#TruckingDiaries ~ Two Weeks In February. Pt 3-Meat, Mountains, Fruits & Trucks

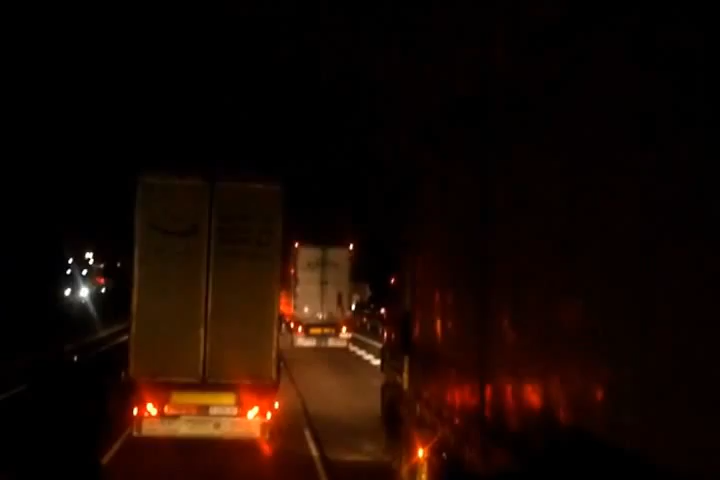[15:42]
Bloody Spain and its stupid fucking roads. Cars are sailing past. Don't know where they're going. It must be just sort of evaporating into a teleporter hole at the end or something. We're going through a wormhole into another universe. God, what a waste of time this has turned out to be. Well, the traffic started going again, and then it started stopping again.